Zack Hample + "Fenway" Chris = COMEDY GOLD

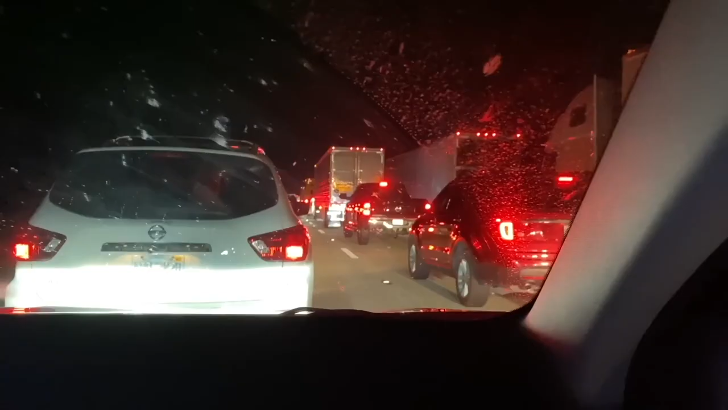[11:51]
this traffic blows but hey we're almost there yeah why am I still driving anyways thanks bud